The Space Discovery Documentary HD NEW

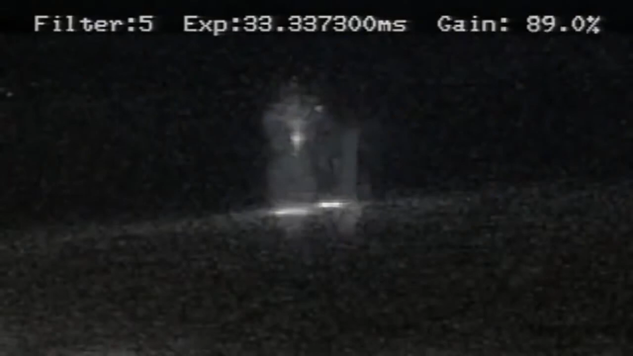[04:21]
It's been a decades-long challenge to understand these mysterious bursts of light.
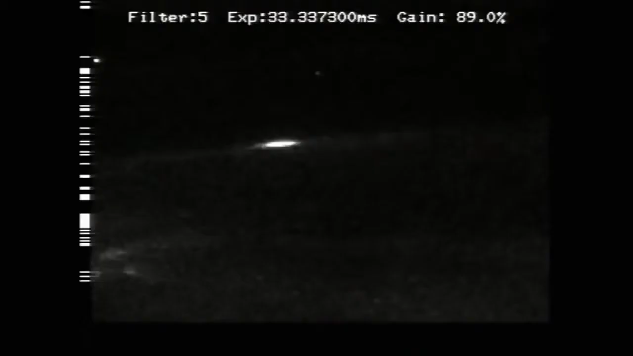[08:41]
He's hoping to capture images of an elusive and mysterious form of high-altitude lightning,
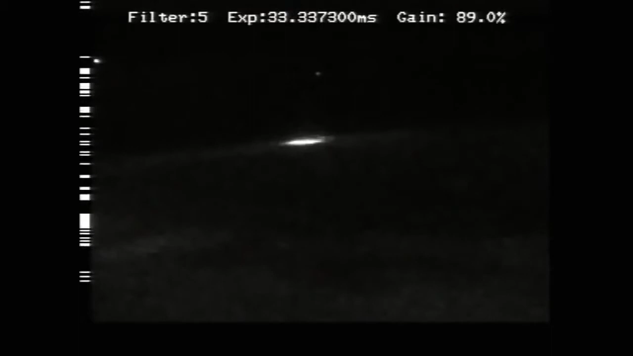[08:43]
only recently discovered and still little understood.
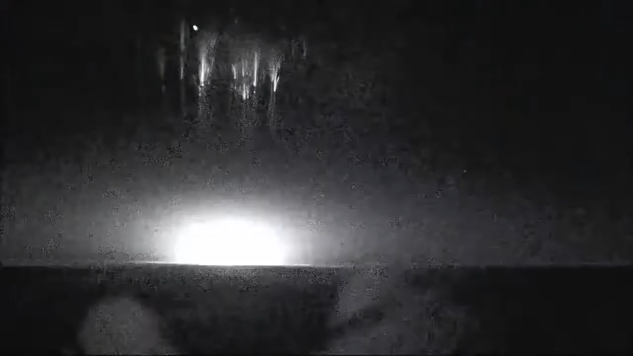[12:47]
disappearing on average in less than 70 milliseconds.